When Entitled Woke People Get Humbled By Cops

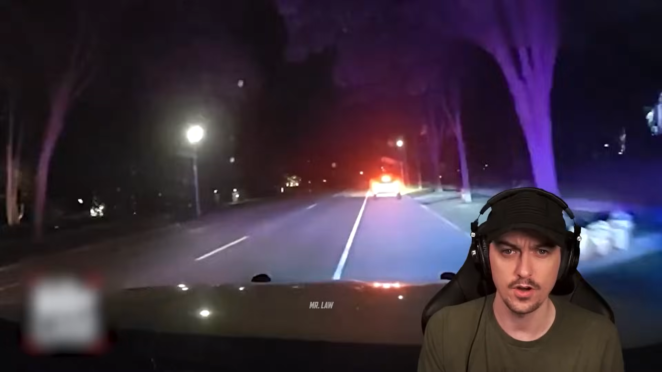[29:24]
The officer initiated a traffic stop and the driver briefly stopped the vehicle before speeding off again.